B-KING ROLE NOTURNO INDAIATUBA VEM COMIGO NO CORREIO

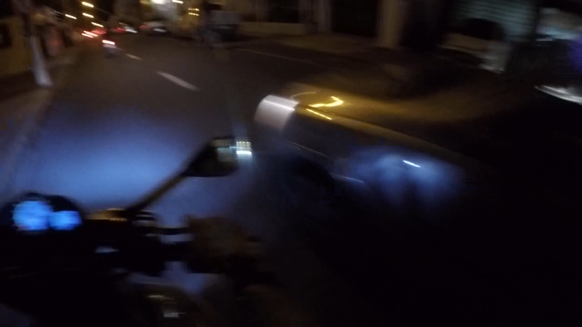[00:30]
Olha lá que perigo Trânsito em Dayatuba Filhão Pare pra nós tio Pare pra nós
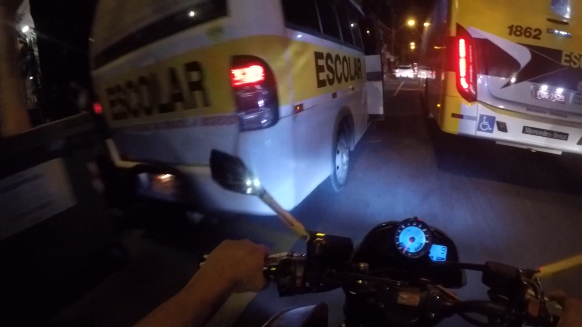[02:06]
Trânsito em Dayatuba Tiozão Tá pensando O que? Vou dar uma brilhinha Pra nós passar Tiozão Tiozão Tiozão Tiozão Tiozão
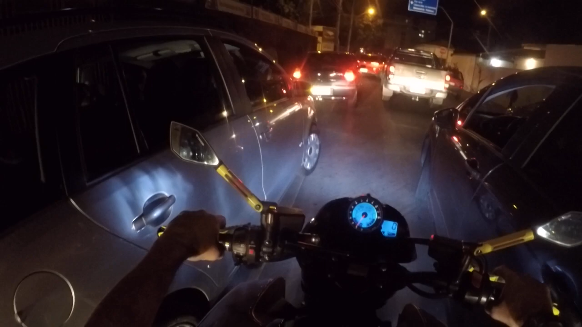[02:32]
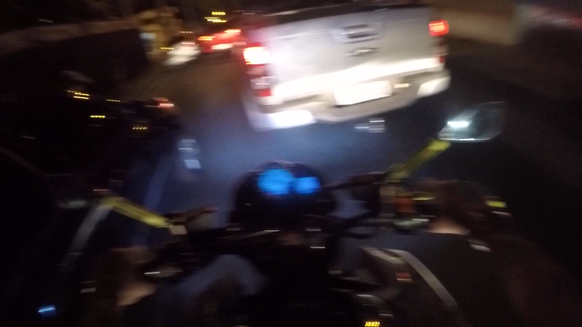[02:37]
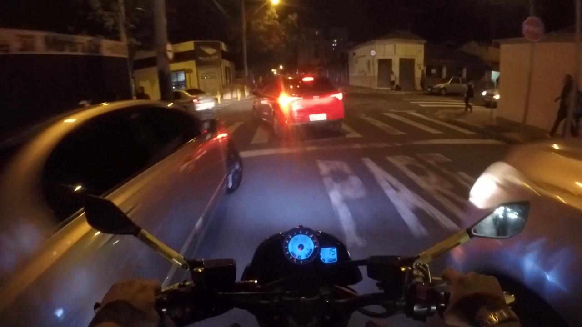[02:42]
Deixa nós passar de tio, ou não?